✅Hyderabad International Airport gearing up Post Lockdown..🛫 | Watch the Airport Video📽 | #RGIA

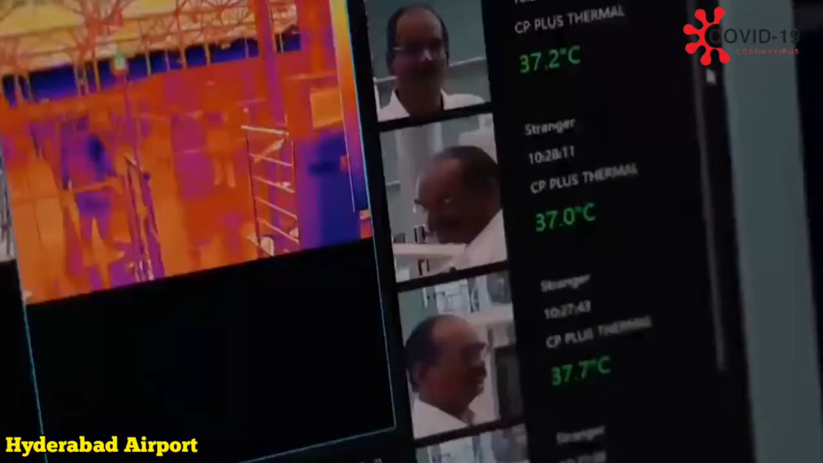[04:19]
Otherwise, if there is an abnormal temperature, there will be an alert and the CSF person can identify that person and he can take the message.